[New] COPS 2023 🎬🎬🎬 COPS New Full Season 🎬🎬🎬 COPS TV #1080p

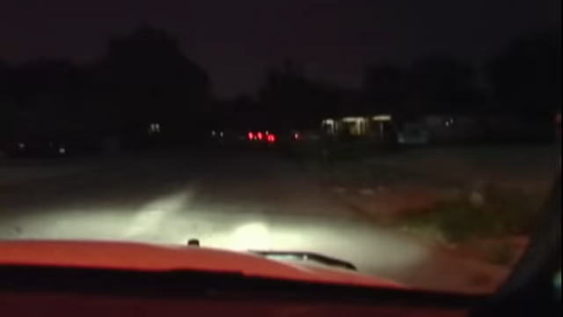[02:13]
It's going to go eastbound on Avenue I from Vaughn, turning northbound on South Collard.
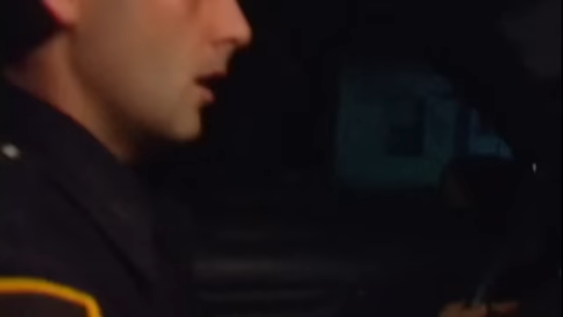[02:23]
Vehicle's taken, I believe. George 15. I believe it was taken in a robbery.
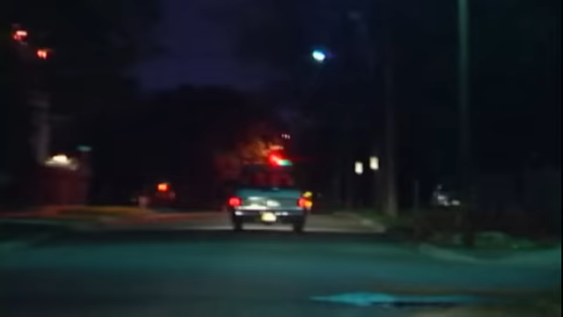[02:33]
Negative. I haven't tried to light them up yet. We're approaching Rosedale now. It's occupied two or three times. It's going to go back west on Avenue G.
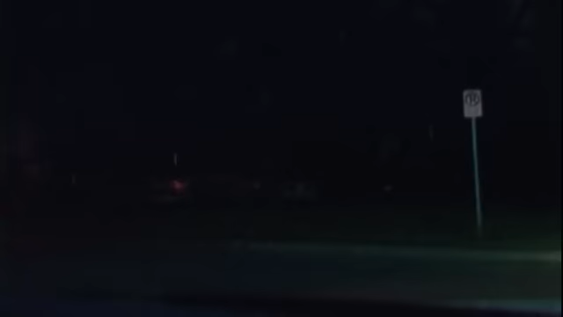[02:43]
61 area.
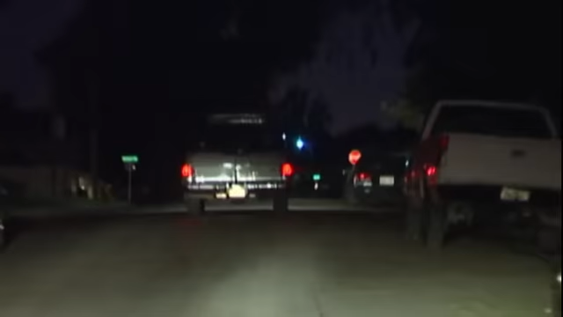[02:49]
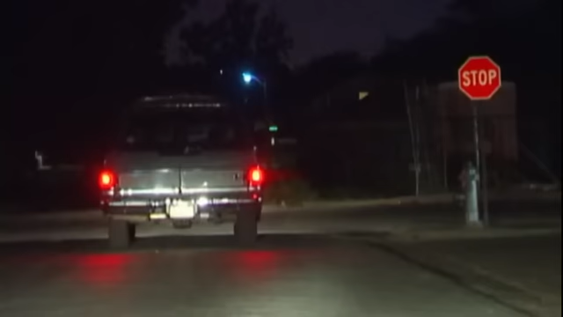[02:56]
It's William David 6 Frank. 169-16-341 on handle. Trying to initiate a stop at Avenue G. Driver's a Hispanic male, bald head.